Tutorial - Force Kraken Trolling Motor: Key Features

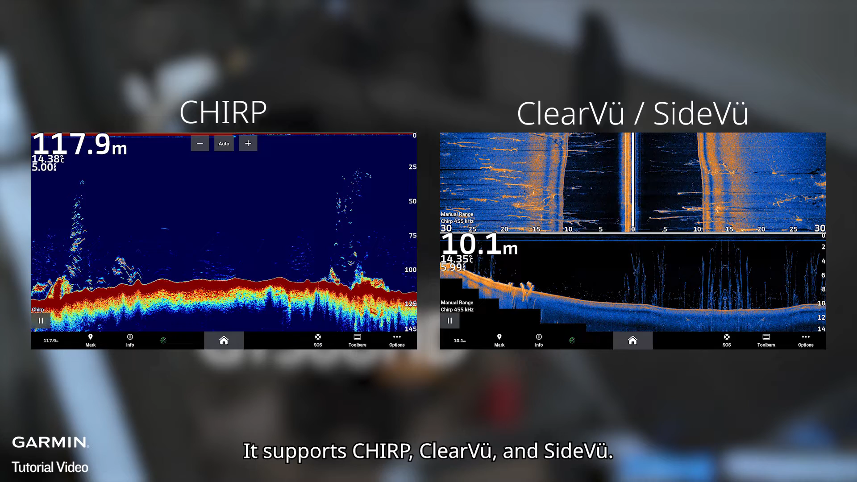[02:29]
for both black and white versions you can install a life scope transducer using the mounting